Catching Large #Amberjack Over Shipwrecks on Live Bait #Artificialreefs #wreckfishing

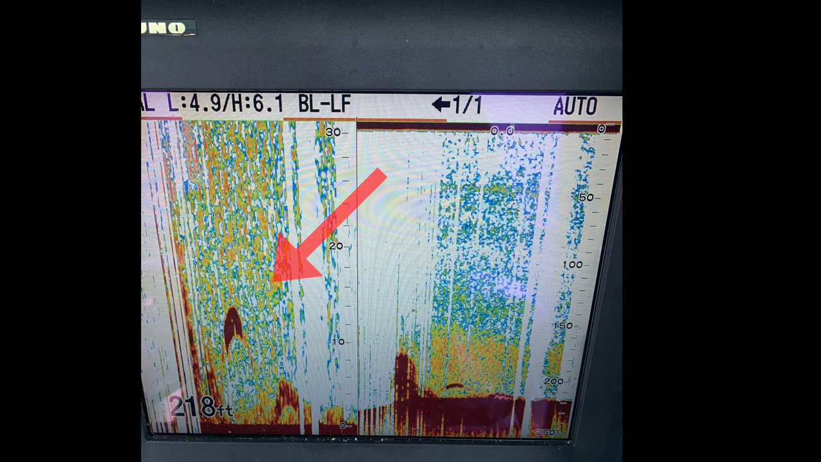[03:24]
On screen: depth 218 ft
Here you can see how fish are marking clearly on the screen.